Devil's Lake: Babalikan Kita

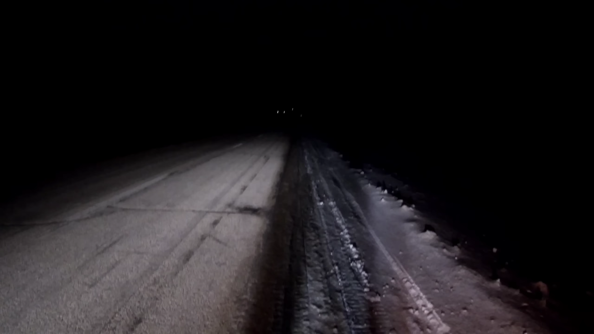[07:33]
Ay! Nako po! Alas 7 na umaga pero madilim pa.